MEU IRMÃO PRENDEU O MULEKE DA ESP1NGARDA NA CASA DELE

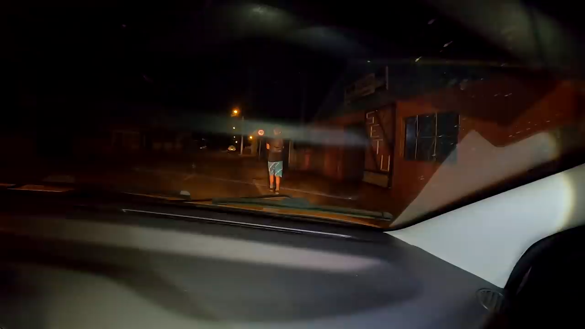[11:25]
Ele falou que morava lá na frente, né? Tá indo a pé lá agora. Falou pra não deixar ele aqui, né? Tu acreditou, mano, no que ele falou? Em tudo? Fiquei meio com o pé atrás, cara. O cara sempre fica, né? Sempre, sempre.